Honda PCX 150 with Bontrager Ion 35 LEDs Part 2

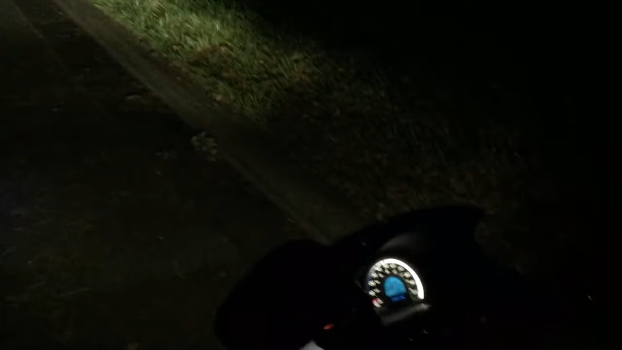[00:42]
And I had a member of the Honda PCX.org forum ask me to see what kind of light output they had all by themselves in solid mode.
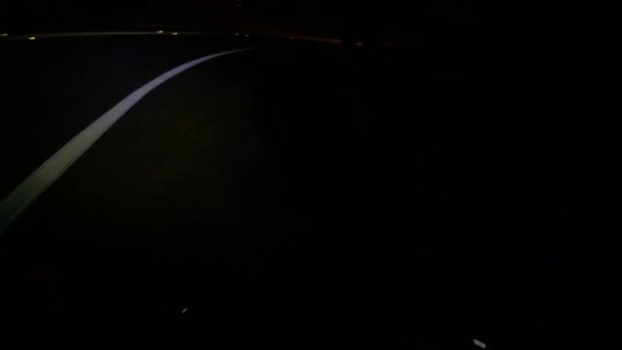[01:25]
Yeah so they provided a little bit of light out there. That's a gorgeous moon tonight. Look at that.